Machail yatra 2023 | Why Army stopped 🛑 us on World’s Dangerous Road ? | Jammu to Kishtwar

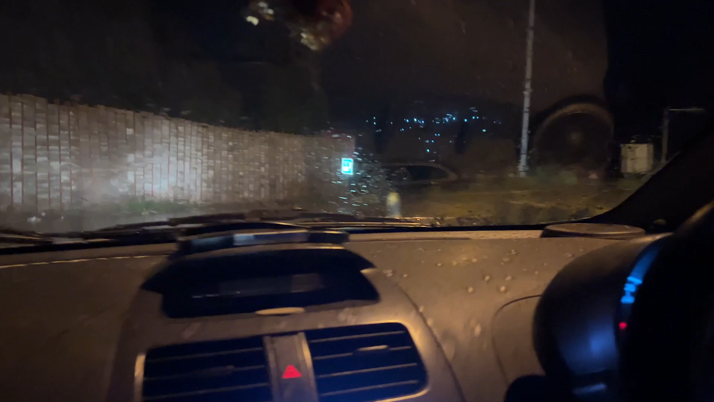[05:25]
चले जाओगे तो श्रीनगर का रास्ता एंड यहाँ से आपको ये रास्ता गया श्रीनगर एंड यहाँ से आपको यू टर्न लेके नीचे की साइड हो जाना है।
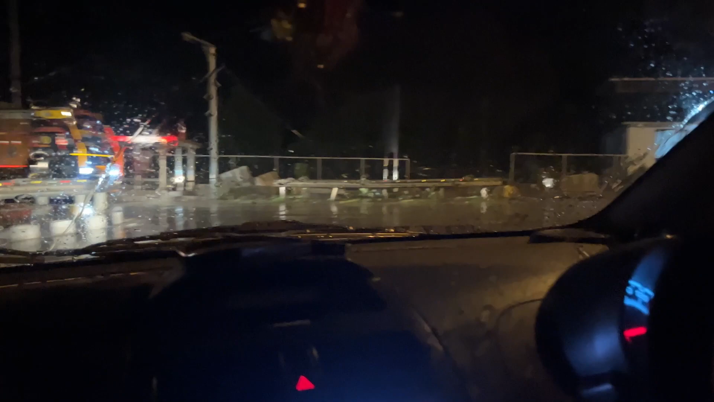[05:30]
सो वो रास्ता गया आपका किश्तवाड़ डोडा वाली साइड।
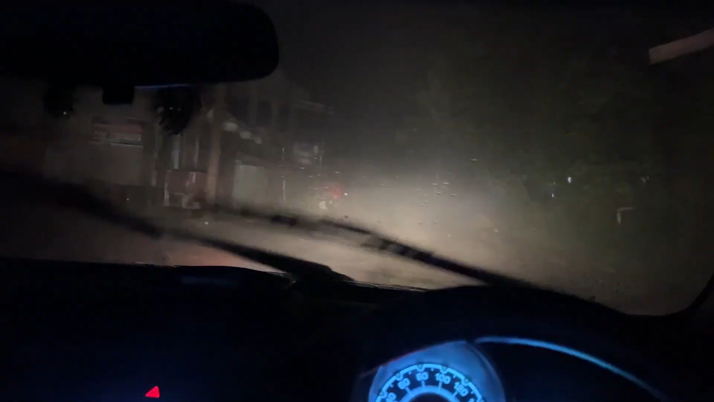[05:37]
सामने फॉग देखो कितनी है, देख रहे हो।
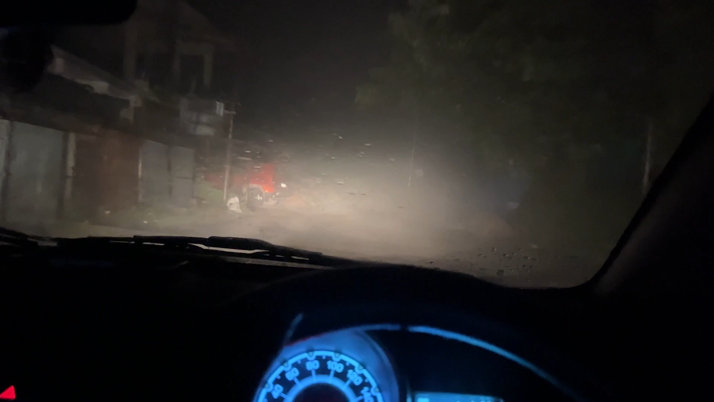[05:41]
अभी हम पटौत पहुँचे हैं, पटौत है यहाँ से 10 किलोमीटर, लेकिन फॉग देखो कितना है यहाँ पे। इधर देखो लाइट पे, देख रहे हो आगे लिटरली कुछ नहीं दिख रहा था।
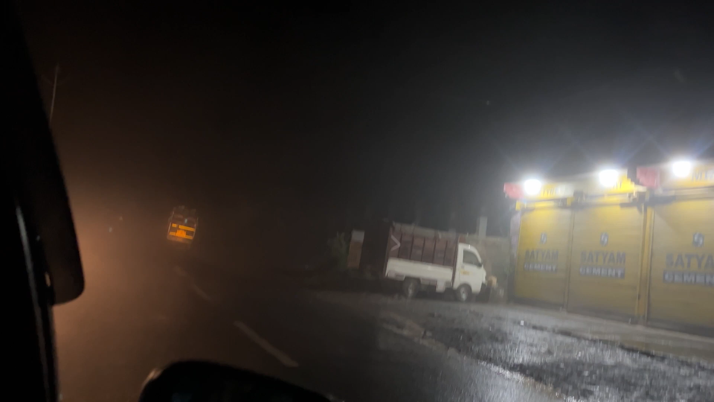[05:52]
एंड तभी हमने गाड़ी साइड में लगाई है एंड अब थोड़ा जाके क्लियर हुआ है,
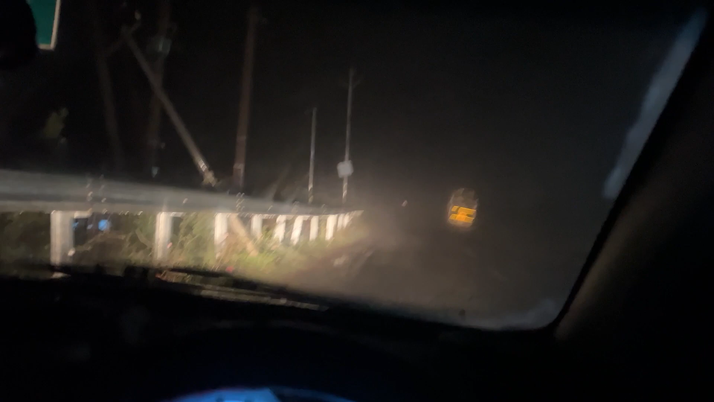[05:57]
थोड़ा थोड़ा दिख रहा है, बट आगे का देखते हैं।